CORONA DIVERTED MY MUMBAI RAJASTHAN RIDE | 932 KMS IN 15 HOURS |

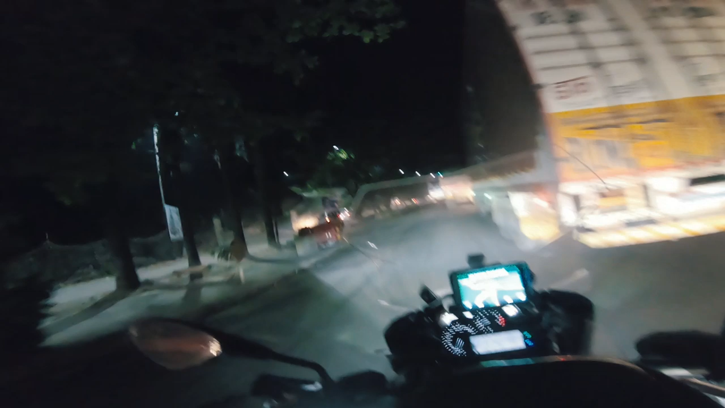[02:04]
अरे अभी हम आ गए थाना और यहाँ पे हो गई है ट्रैफिक जैम घोड़बंदर पे, जो हमेशा होती है।
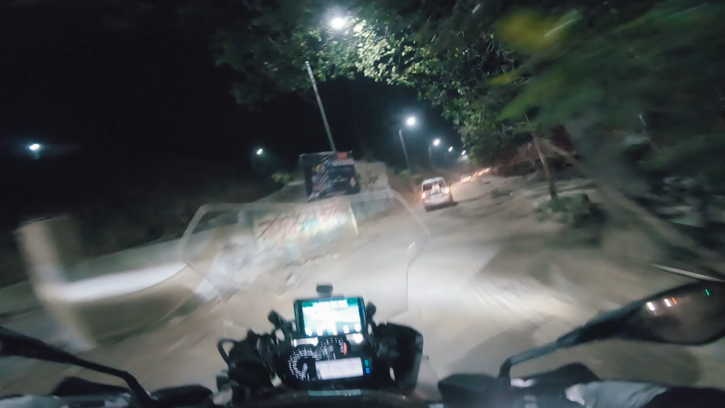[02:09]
पेन इन एस मैन, ये सब प्रॉब्लम्स पता नहीं कब सॉल्व होगी।